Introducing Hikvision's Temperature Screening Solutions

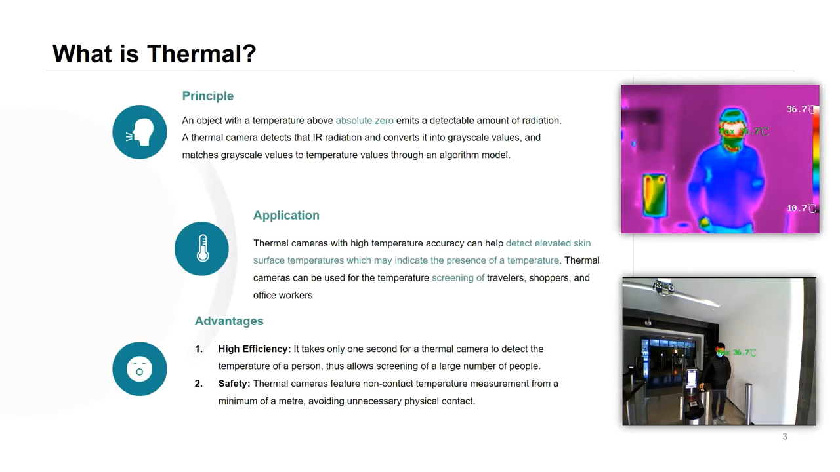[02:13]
is a safety aspect and you do need to have a member of staff administering those checks using a thermometer and potentially having to put them up close and personal with each individual as they come into the building so with a thermal camera you can measure people's temperatures without needing to put a staff member in harm's way.
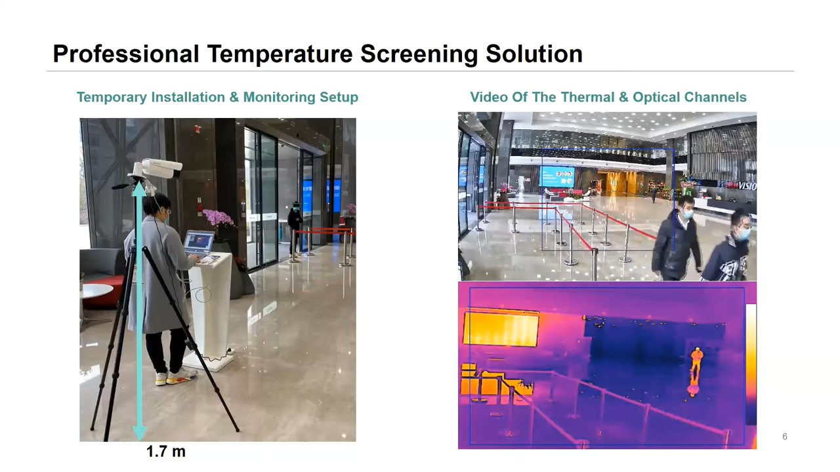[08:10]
or in this particular example you can see there's a large tv monitor in the background the camera is not measuring the temperature that's been emitted from that that um tv it's only interested in the temperature of the individuals walking past the camera next option within the temperature screening range is the economical cameras so um really really
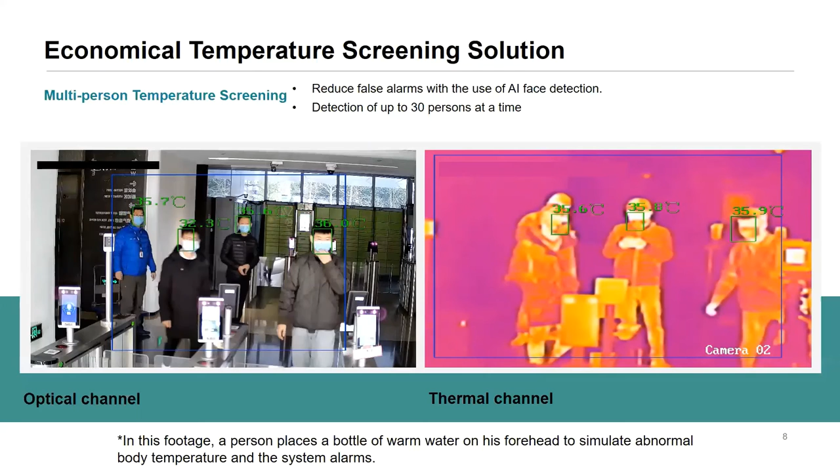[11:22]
receive pop-up notifications on the client software that could be running on a pc and email notifications there's a magnitude of different and notification options for these solutions so um we can make sure that there's an option for you
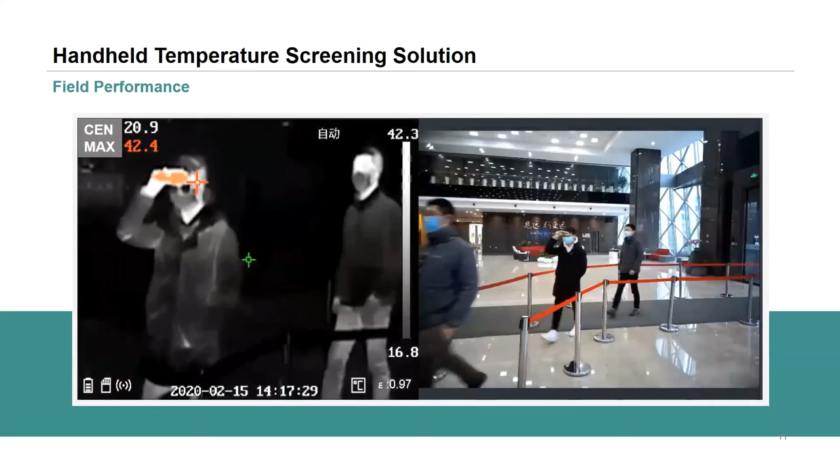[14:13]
hand side there there's a little green crosshair so whatever that green crosshair is pointed at it'll display up in the top left hand corner there the center temperature and the other option is your maximum temperature which you'll probably have guessed now is the maximum uh red crosshair that's jumping around the screen that's just looking for the hottest point within the image not necessarily uh someone's forehead it could be a hot hot drink in someone's
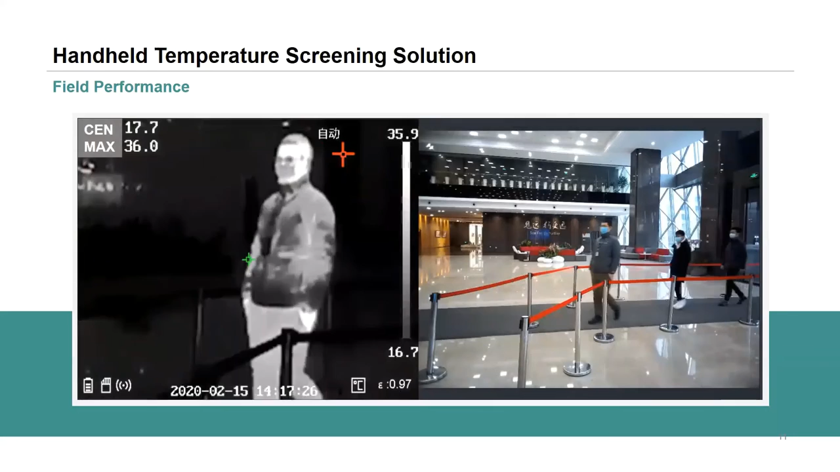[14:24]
hand or it could be a hot ready on the background so there's a little bit more um human interaction required with this camera so you need to make sure that it's the it's the right fit for your customer um
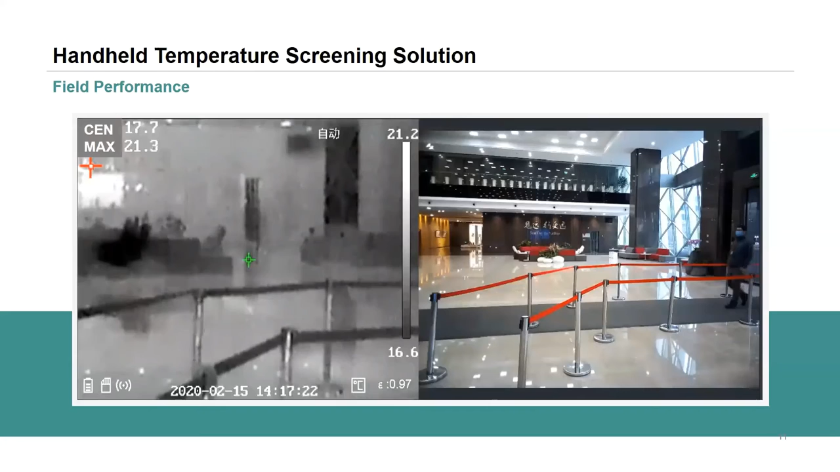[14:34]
to ensure that it's going to be used effectively so as i said there is two options within the handheld range you've got the tp21b on the left hand side there a couple of advantages max distance for temperature screening 2.5 meters and accuracy can go up to 0.3 degrees celsius with the black body and it also has a swappable battery the battery life on the on the unit is just over four hours but you can swap those batteries the battery cuts out the bottom and you can clip a new one and carry on as is the economical version